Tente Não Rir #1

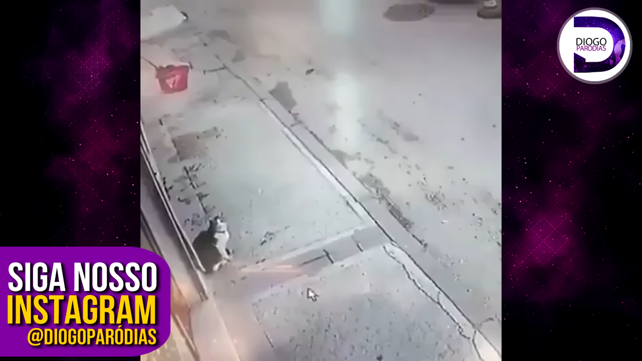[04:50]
Se você não quiser, vai morar com tua mãe. Eu acho assim, tem um toque de recolher e o povo quer ficar no meio da rua. Aí eu fico aqui olhando, né? Pra poder ajudar. Afinal, tá fazendo o que na rua uma hora dessa, né? Ô, moço! Cuidado! Moço, não tá me ouvindo? Não acabei de falar pra você tomar cuidado, moço. Ó, se estivesse em casa, não tinha caído.